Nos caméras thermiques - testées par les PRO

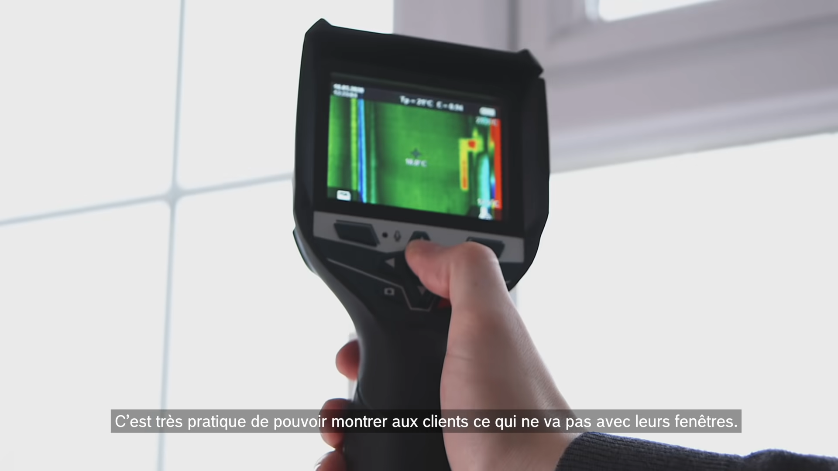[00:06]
It's great to visually show customers the problems with their windows.
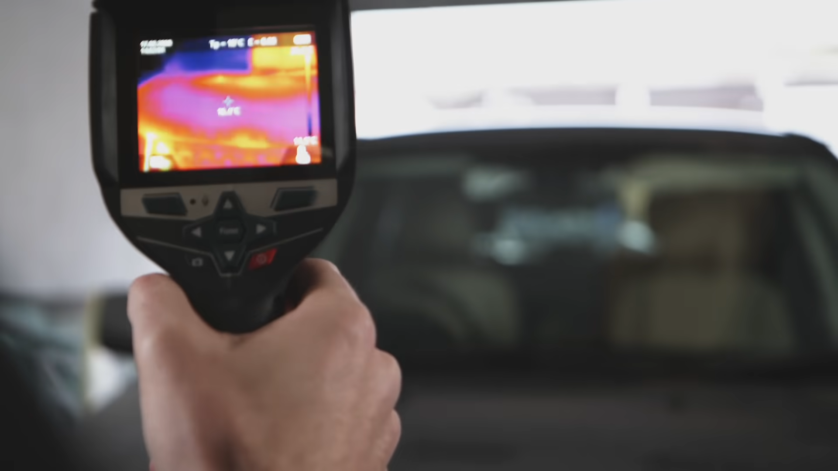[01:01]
We use the Bosch Thermal Camera when we're installing heated windscreens.